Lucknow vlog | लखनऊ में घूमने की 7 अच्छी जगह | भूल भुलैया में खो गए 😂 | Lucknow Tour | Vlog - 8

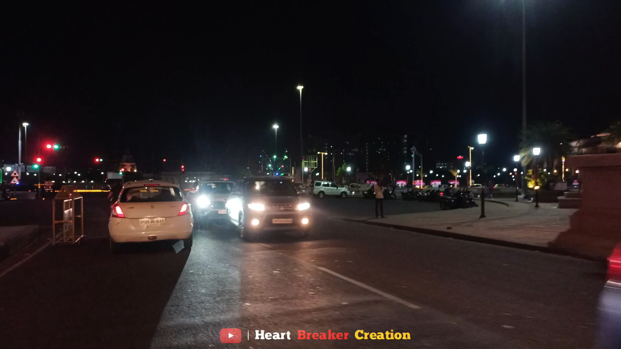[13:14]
जब हम बाहर आए हैं तो ये है परिवर्तन स्थल का द्वार, यह परिवर्तन चौक है आप जो देख रहे हो सामने, और जस्ट इसी की साइड में है चटोरी गली।
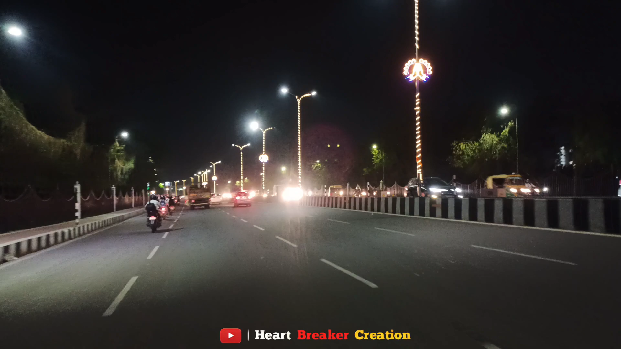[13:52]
चटोरी गली से सीधा निकल के हम जा रहे हैं काशीराम पार्क की तरफ, जो काशीराम स्थल है ये है चारबाग रेलवे स्टेशन के पास में है। चारबाग रेलवे स्टेशन से होगा लगभग 3 या 4 किलोमीटर।
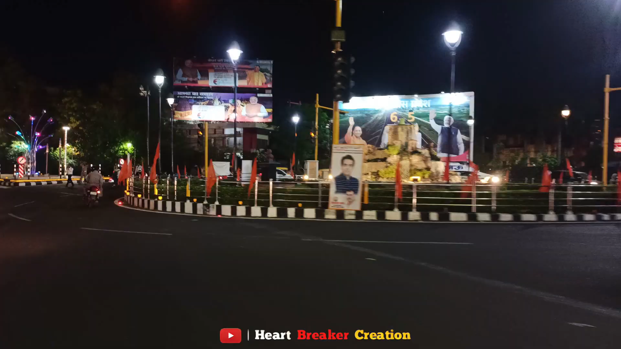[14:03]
तो आइए लेके चलते हैं आपको काशीराम पार्क की साइड।